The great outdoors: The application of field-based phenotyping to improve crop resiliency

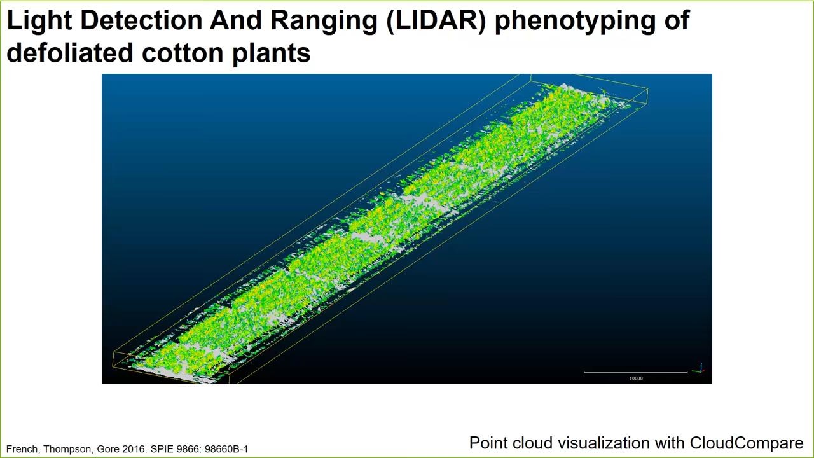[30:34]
And we are able to visualize this point cloud with the software cloud compare. And what we're actually seeing here is a defoliated cotton field. And these are one of the reps that we were using for QTL mapping. And here we have the like a single plot. And these are the cotton plants from that plot. And what you see here are like clustering of cloud points.
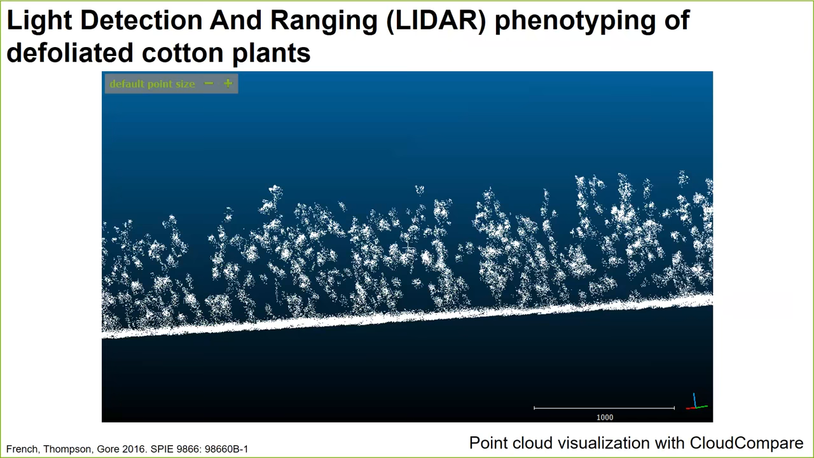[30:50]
And those cluster and cloud points are the actual cotton bowls on the plant itself. And then you can pull out like a single, if you will, GPS slice from that plot and use the Euclidean clustering approach to actually count the cotton bowls on that plant. So this is the first vignette that I will end here on some of my USDA cotton
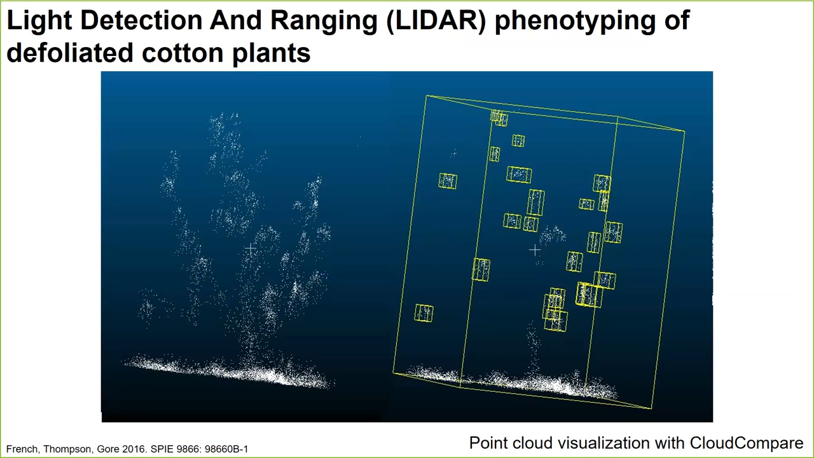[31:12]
work with all my great colleagues at the USDA RS in Maricopa. And now for the second vignette, it'll focus on some of the maze work that we've been using with convolutional neural networks here at Cornell.